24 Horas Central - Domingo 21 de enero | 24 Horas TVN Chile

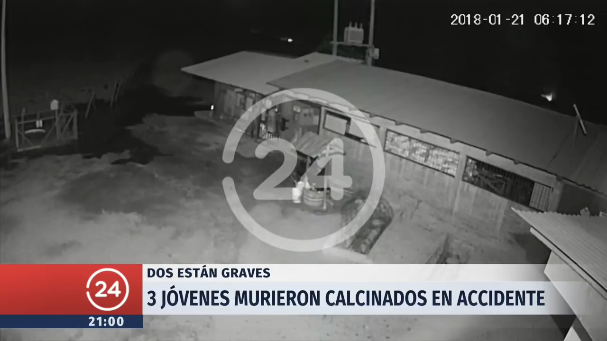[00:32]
La oscuridad era total en el camino. Un estampido rompe el silencio de esta rural zona de las Cabras, en la región de O'Higgins.